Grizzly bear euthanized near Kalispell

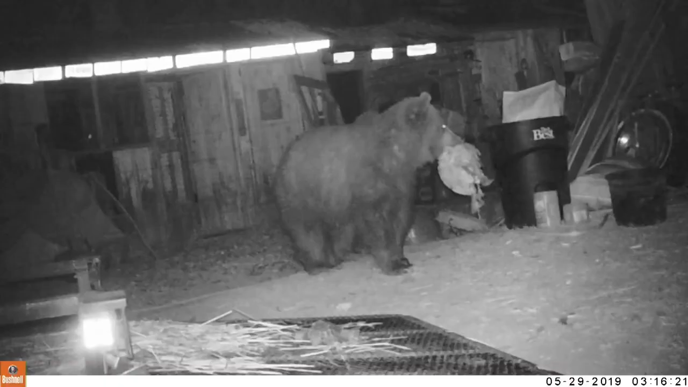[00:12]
FWP reports the bear had repeatedly broken into chicken coops and killed numerous chickens over several days.
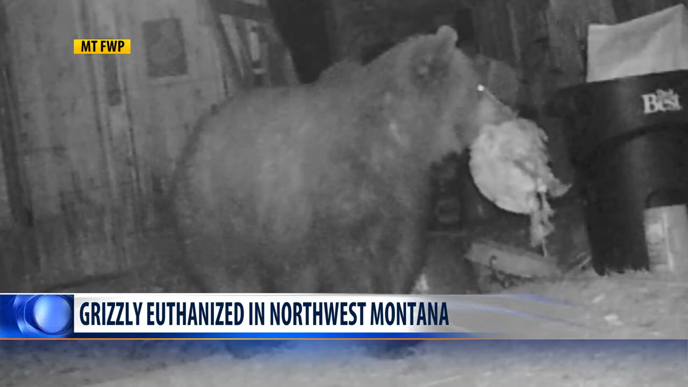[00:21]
It was also documented breaking into unsecured garbage and bird feeders throughout surrounding residential areas near Lost Creek Drive west of Farm to Market Road. The bear was estimated to be 3 years old and 195 pounds. FWP is monitoring increased bear activity across northwest Montana, including the Ferndale and Whitefish areas, and are actively working to reduce conflicts in collaboration with landowners. Residents there are encouraged to report any possible bear activity as soon as possible.